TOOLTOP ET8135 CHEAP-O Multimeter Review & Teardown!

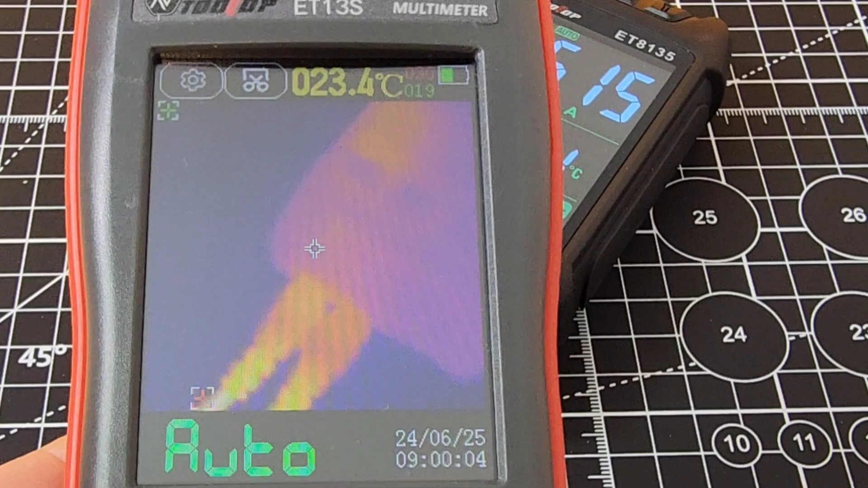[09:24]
still have that current flowing through right now look at that six amps oh yeah those inputs are definitely looking hot been going
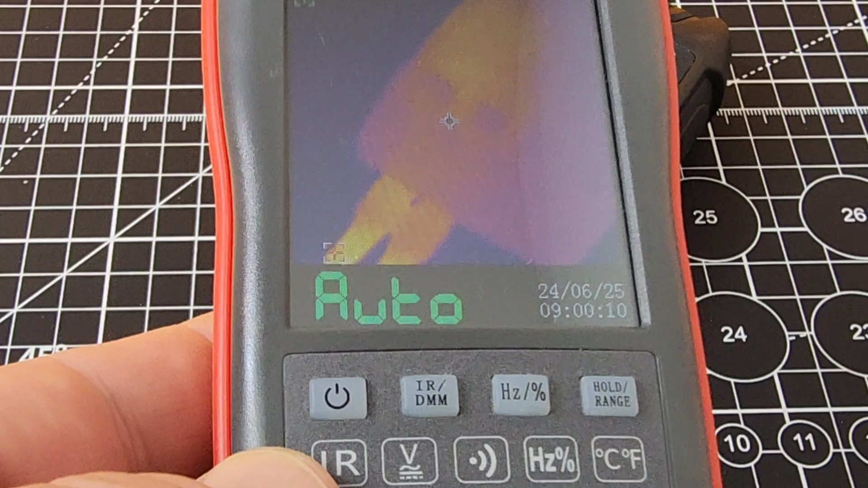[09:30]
on for about a minute so far meter itself though seems to be doing fine it is a little
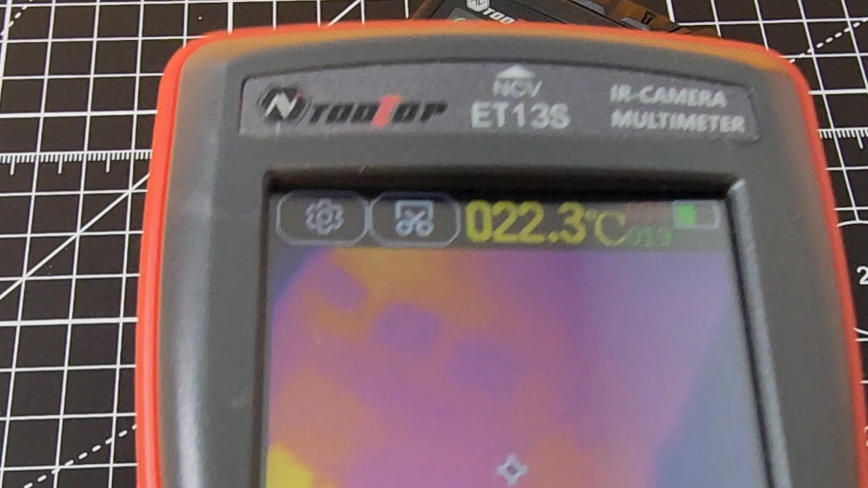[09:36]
On screen: spot 022.3°C
toasty but uh hey considering what it's pushing it's to be expected
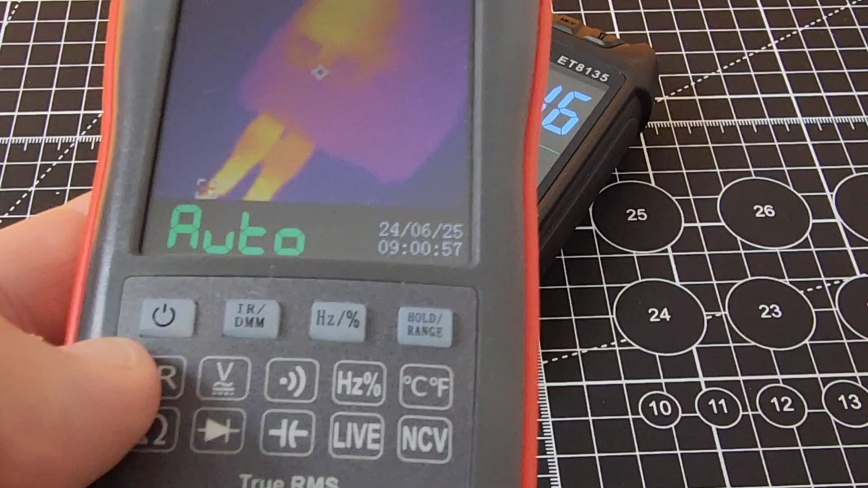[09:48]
that's been about three minutes and same thing so we got that hot spot there right on the bottom left part of the meter obviously
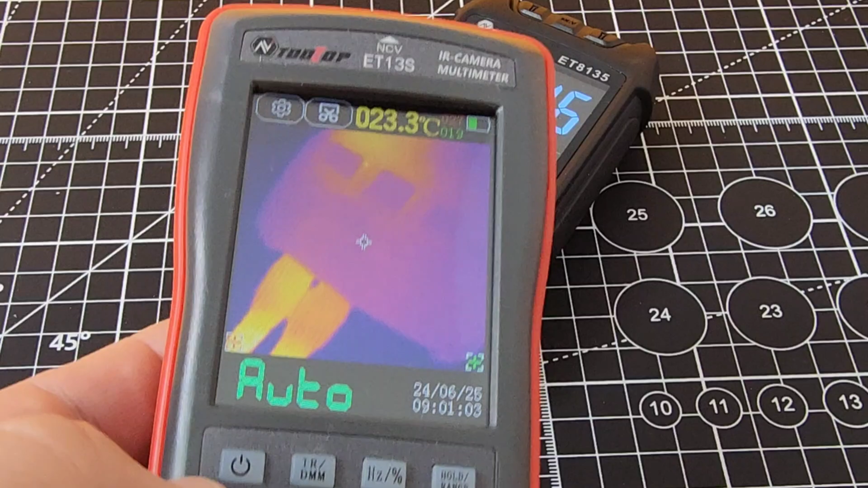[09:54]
uh but uh hey it held out really well oh that looks toasty